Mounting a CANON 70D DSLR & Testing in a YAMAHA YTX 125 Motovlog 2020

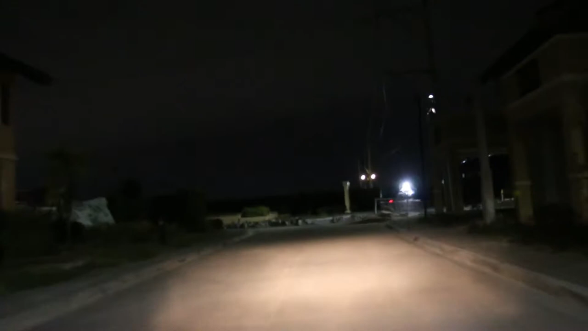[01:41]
Ayan, nag-iba ang ating setup kasi ang gamit natin ay talagang SLR.
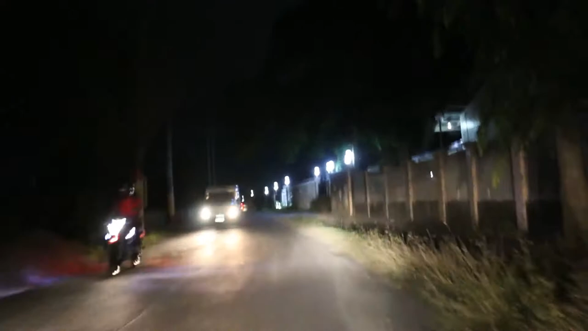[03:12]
Sa motorsiglo. Para akong ano eh, no? Merong canyon. Kasi ang SLR ko ay CANON. Ayan yung mga nakakatakot yan. Kasi, uy, gugoy!
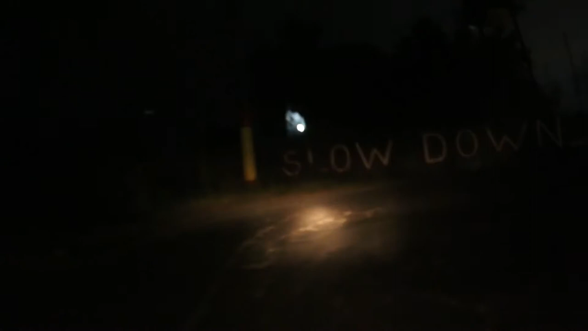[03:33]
Tapos off-road pa.
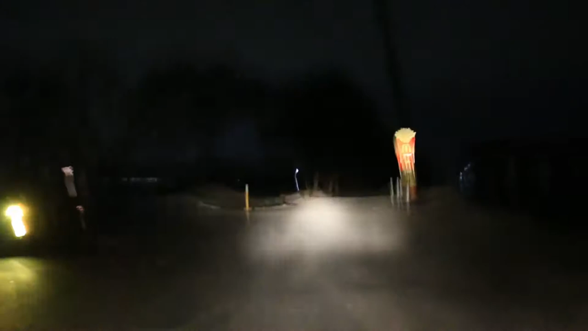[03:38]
Hanggang alog siya eh. Putik yan.
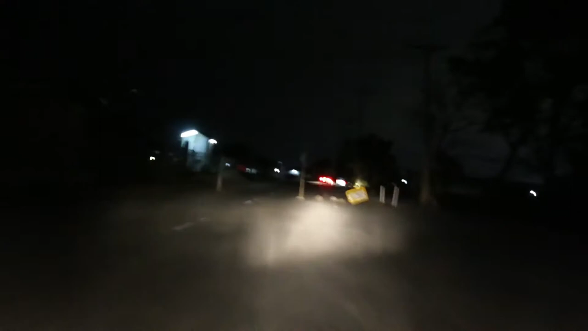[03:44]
Alam pa kung daan pa rin yung mga LED. At least hindi ito din na-distort yung ano.
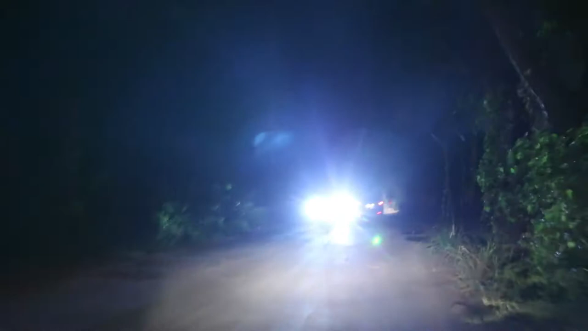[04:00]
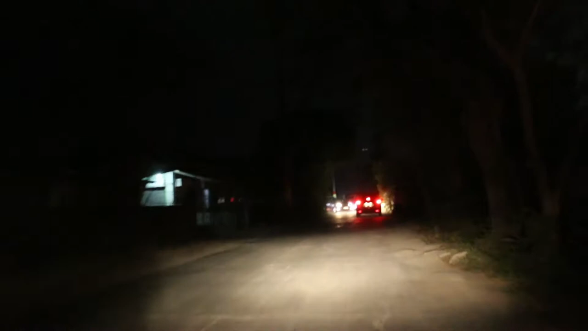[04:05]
Di-distort yung image. Alog nga lang. Hindi siya distorted.
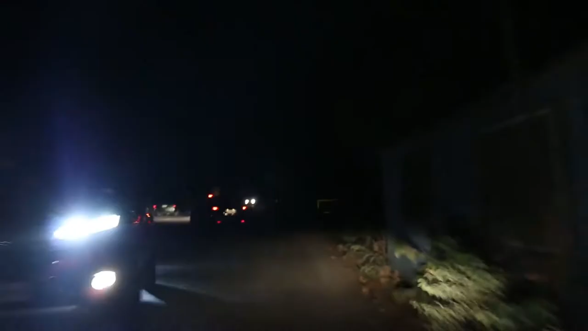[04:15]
Mukhang okay lang ito sa mga patag. Hindi ito sa mga ganitong off-road. Ano yan?
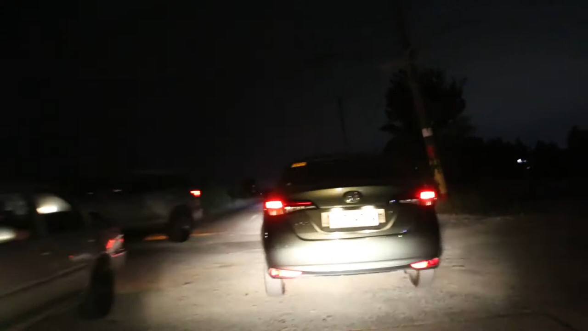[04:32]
Ginawa mong dashcam yung ano? SLR? Ginawa mong dashcam yung SLR talaga. Parang umuuga-uga talaga siya.
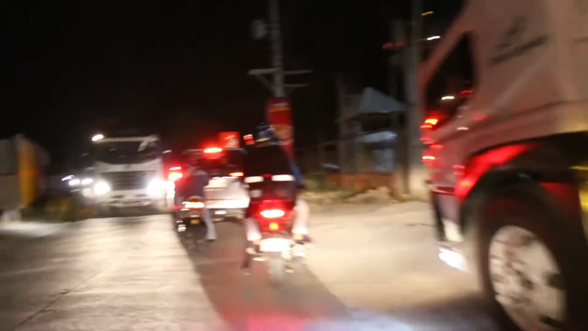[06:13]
Medyo lalaki mga kalaban natin. Cement mixers. Medyo maano dito eh.
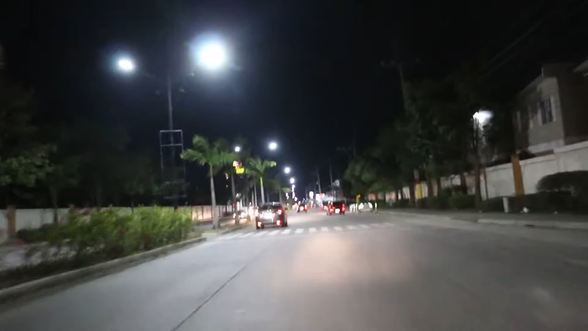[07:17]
Okay lang. Nakakalay lang sa takbo. Rig natin. Then we will review it later kung ano yung saan nakakalo. The motorcycle and the quality of the road itself.
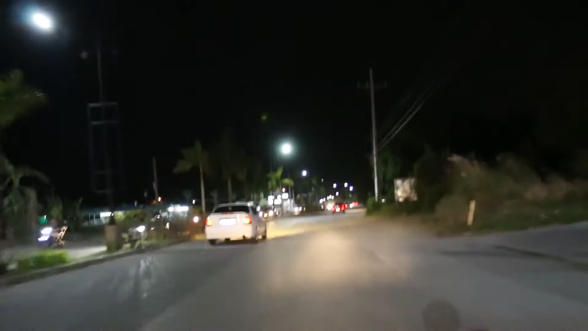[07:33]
Talagang malubak. Kakalog ka talaga. Tulad nito. Yan. Talagang kakalog ka dyan. Dito na nga ako sa kaliwa. So, ito yung pagbisali natin.
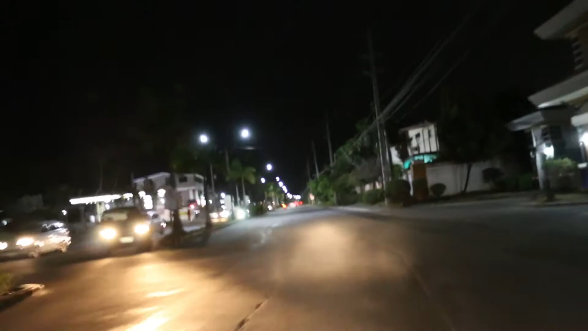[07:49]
So, ayun o.
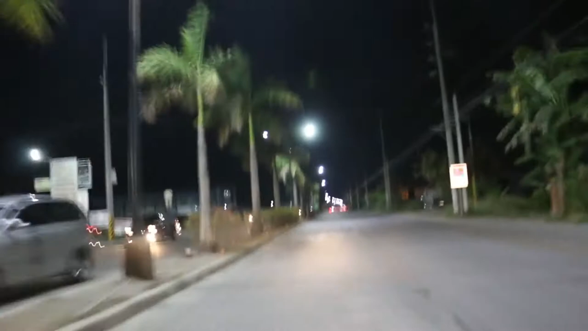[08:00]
Up and down siya eh. Pero dun sa ano, bawasan natin. Direkta natin sa tornilyo. Para may flattage na siya kahit pa paano. Baka set up natin.
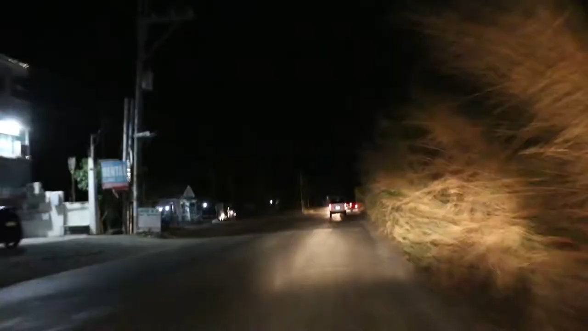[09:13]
Yun nga lang, hindi maganda ang view kapag gabi. Hindi bright yung skies. Force. Ang tanging ano mo lang eh, yung light is yan lang. Yung ilaw yung mga headlight mo lang. Minsan, auxiliary lights eh, para sa iba. Tsaka yung mga ilaw na kasalubong. Yun lang yung nagpapabrighten up sa video.